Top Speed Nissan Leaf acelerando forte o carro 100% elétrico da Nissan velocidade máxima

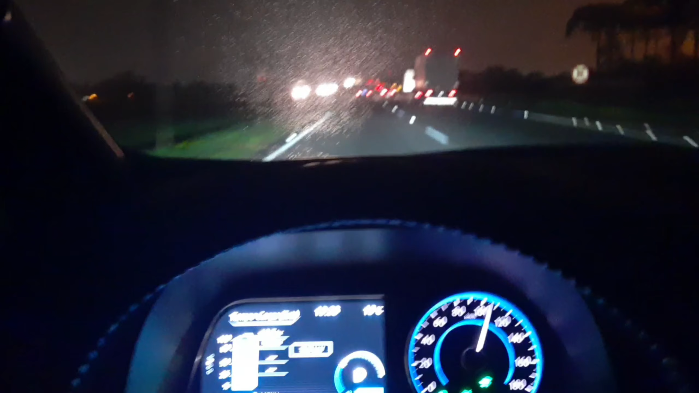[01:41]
220, tranquilo, rápido, pisa ó, Olha como o carro cresce na subida, tá vendo?